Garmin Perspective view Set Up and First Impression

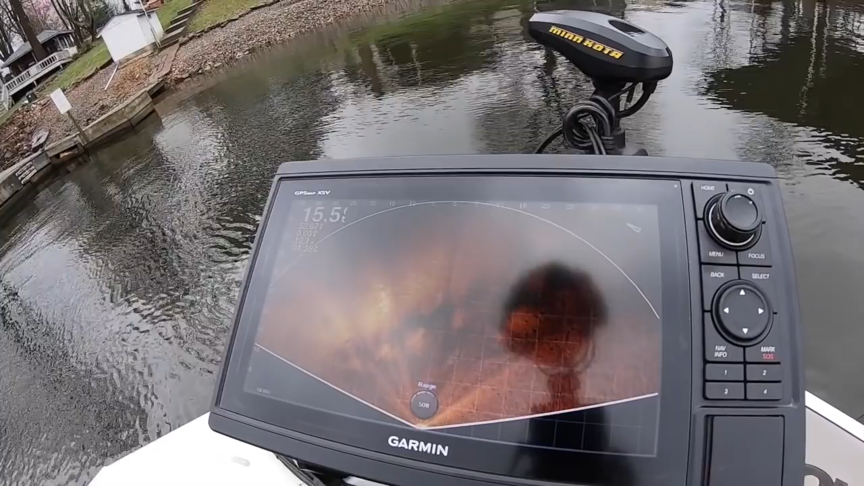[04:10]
I think I will actually show you some active captain of it.
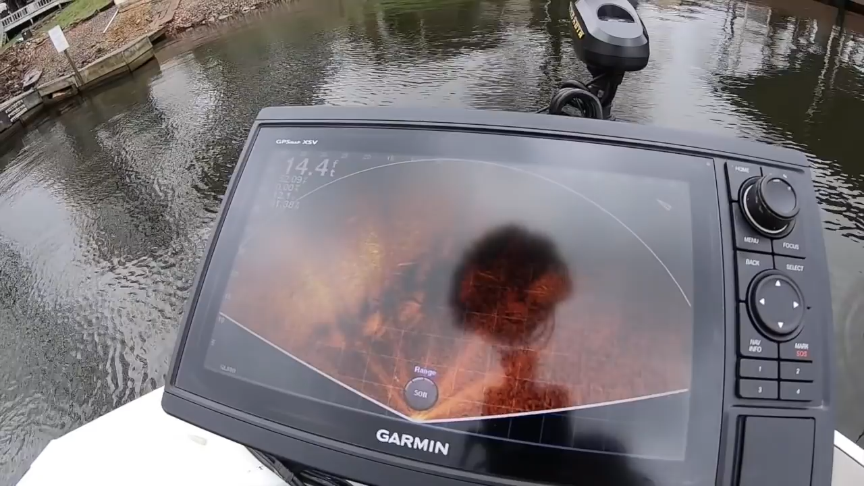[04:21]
All right, folks, I want you to remember what you just saw. This is the screen that I'm seeing on my 1042. Me, personally, when I'm out there, I don't think that's very clear. Now, when I do active captain, you actually do see some of the contour.
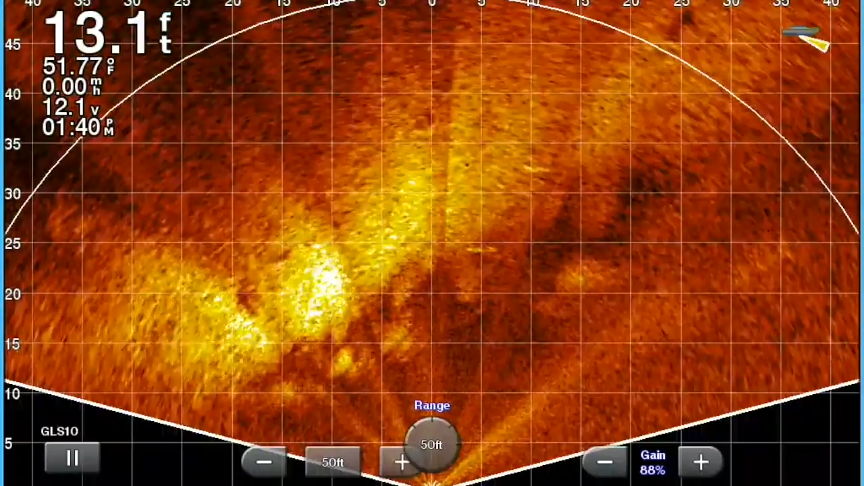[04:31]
On screen: depth 13.1 ft, water 51.77°F
You actually do see a lot of fish, some fish moving around. I won't say a lot. I perhaps wasn't in the right spot, but I do see fish going around.
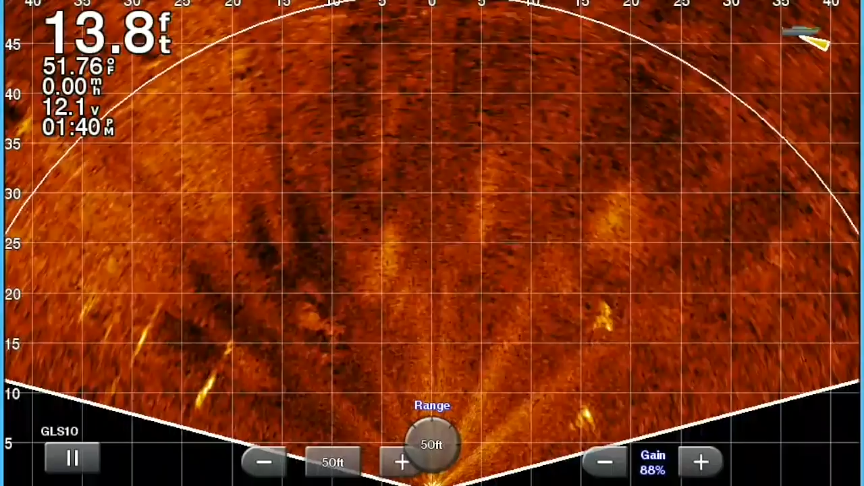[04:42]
On screen: depth 13.8 ft, water 51.76°F
I can mark one right here shortly as it comes up. There it is. You can see the guy moving out. And then there's other fish I'm seeing swim around from time to time.
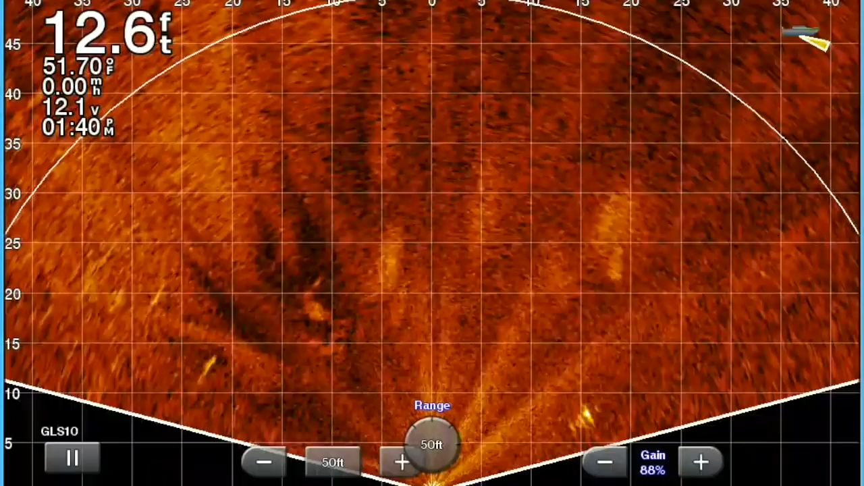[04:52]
On screen: depth 12.6 ft, water 51.70°F
So I know that it works, or at least the active captain is giving me that view. Now, the other thing is this radiating thing going on there. You can see it. I don't know if that's feedback because it's so close to my other live scope or if it's turned in.
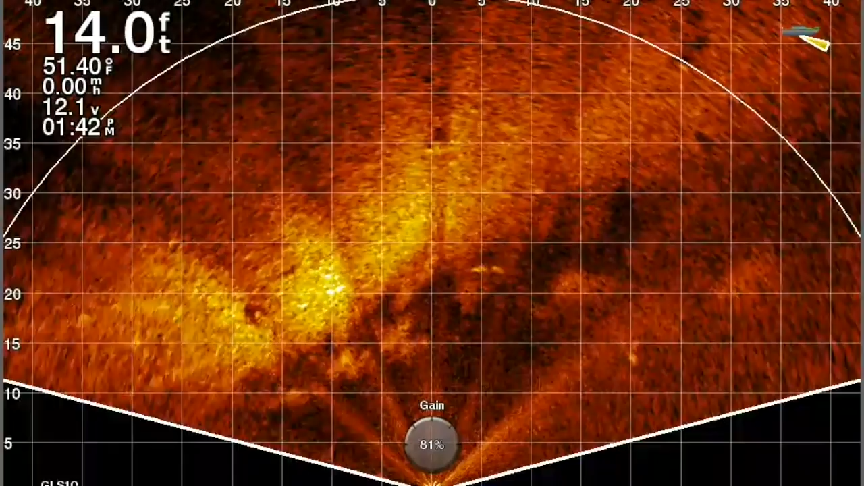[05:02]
On screen: depth 14.0 ft, water 51.40°F, speed 0.00 mph
But that didn't bother me so much as it really looked grainy
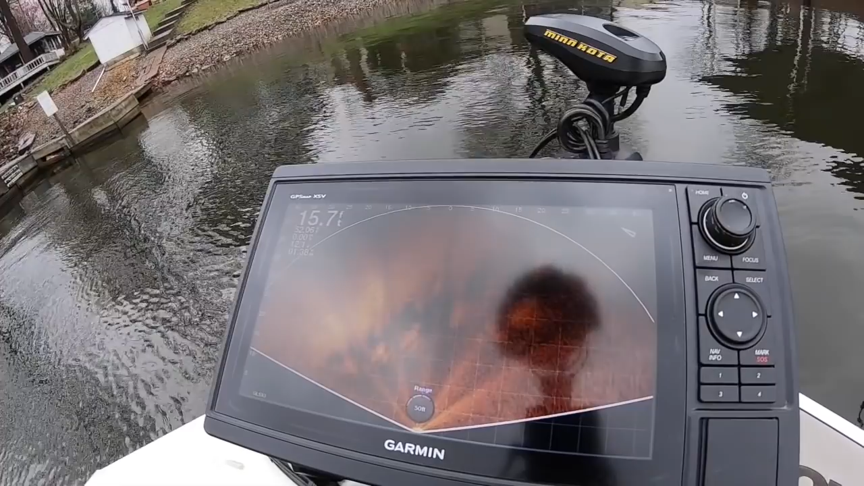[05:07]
when actually looking at the monitor.
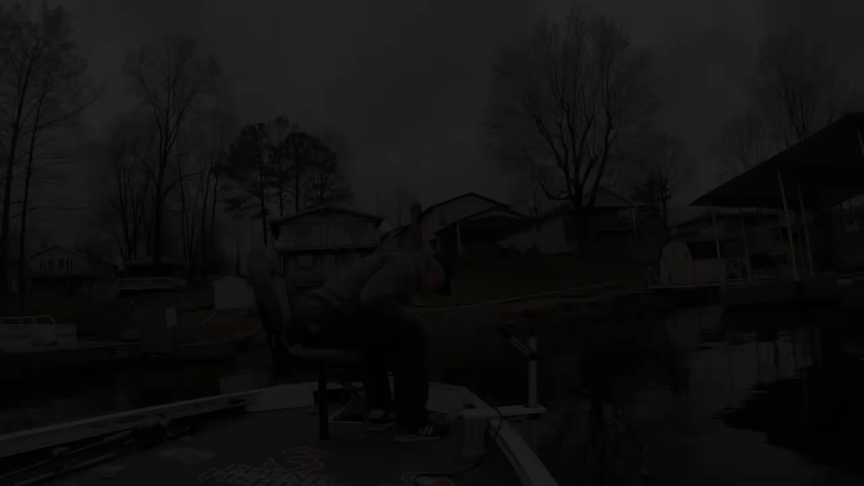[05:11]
So you're seeing the picture that I'm seeing now. If I move this thing around.
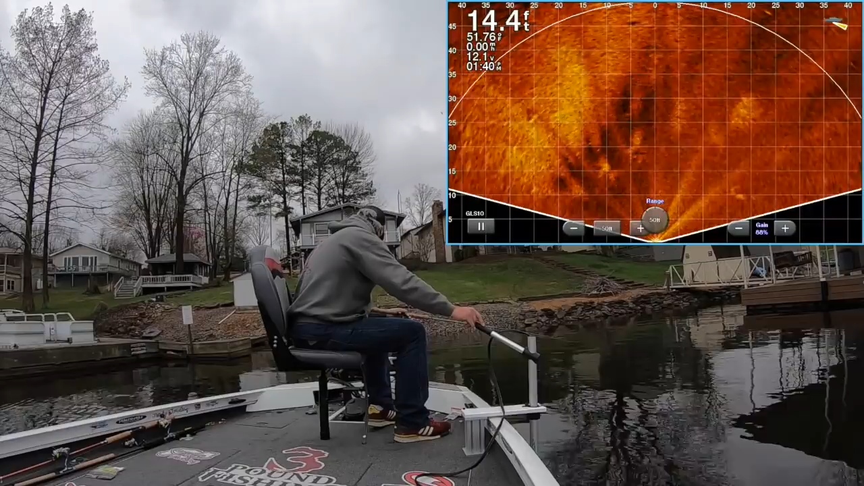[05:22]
There needs to be some fish out here. I just don't know if you can see the bait or not. We're going to see how accurate it is. I'm going to... So right now what you're seeing is a 20-foot view.
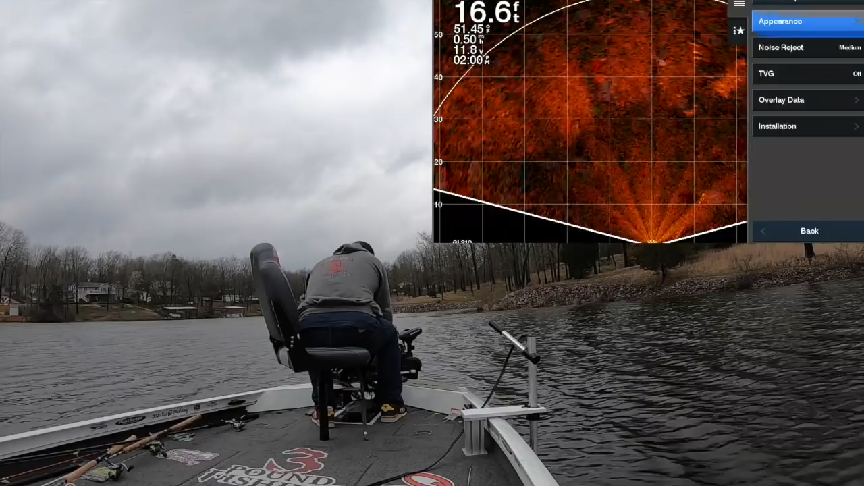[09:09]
I'm struggling though with the picture that's on my monitor, which kind of worries me. Okay, that got a little bit better right there.